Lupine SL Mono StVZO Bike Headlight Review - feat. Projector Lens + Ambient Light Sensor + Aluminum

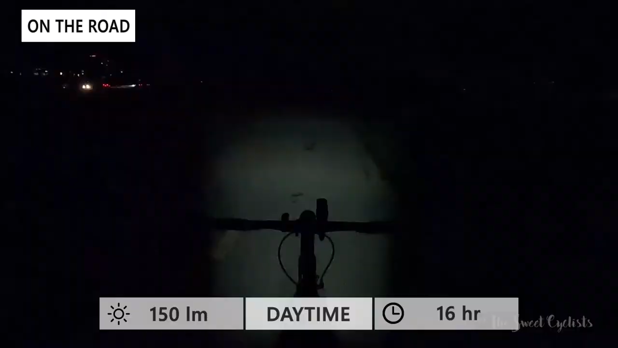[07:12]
If you leave the light sensor on you'll automatically switch it between the daytime mode and the low mode. Here you can see the low mode it's more than bright enough for riding with even though it's only 350 lumens it
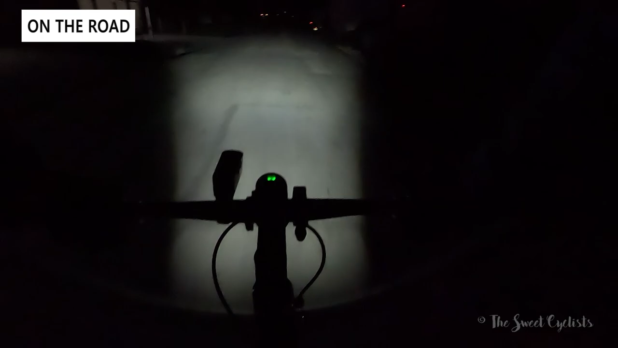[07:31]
You can see the beam shape is also really nice you have sharp beam cut off and it's illuminated all the way from your front wheel forward so you don't have a big dark patch in front of you.
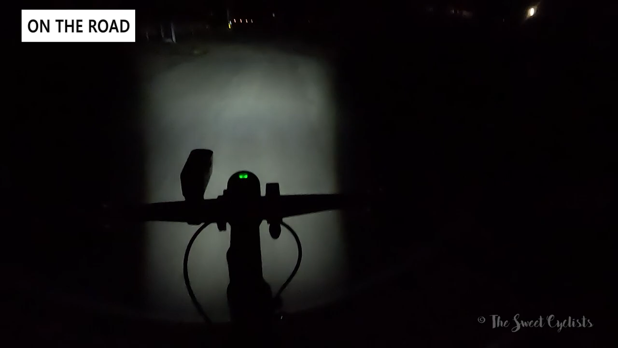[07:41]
The beam width is about two lanes at the end and even in front of your bike it's about a lane width so more than wide enough. The camera here exaggerates you can stand kind of see the sides but very well defined beam has a lot of beam cut off lights. The big problem here is if you're doing fast sweeping corners there is no auto leveling here like you'd have in a car so if you really angle your bike that angle means you might be turning into a darker patch. The one downside of general beam cutoffs it'd be great to see an auto leveling feature like a gyroscope built into the mount.
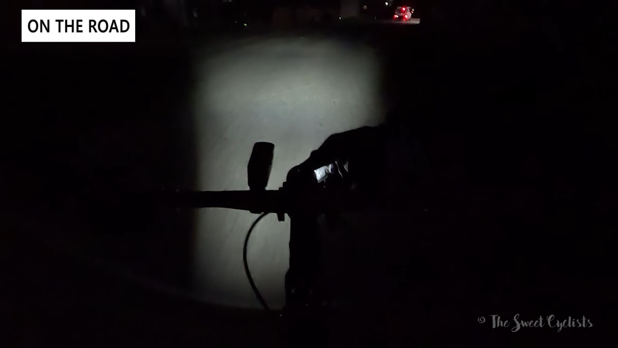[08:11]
Otherwise the light works well and you can see the illuminated button makes it really easy to see which mode you're in. This is the high mode more than bright enough for really dark sections
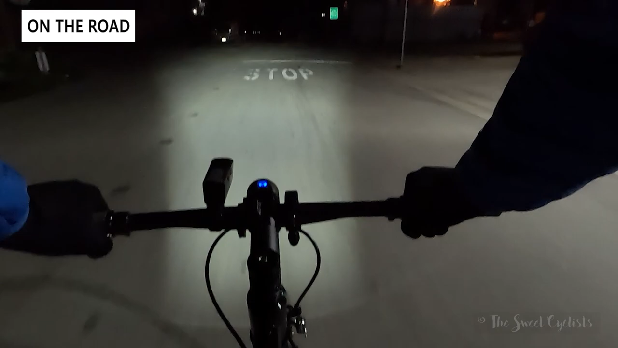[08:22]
and you really can get away with just medium mode which gives you more than enough runtime. We didn't really care for the daytime sensor mode as the daytime mode isn't really that bright and you don't have any flashing or anything to keep you visible it would have been nice to have a separate DRL built in like a ring around the lens like you see with the SLAF but otherwise really nice light very simple you just switch between your two modes and that's all you really need.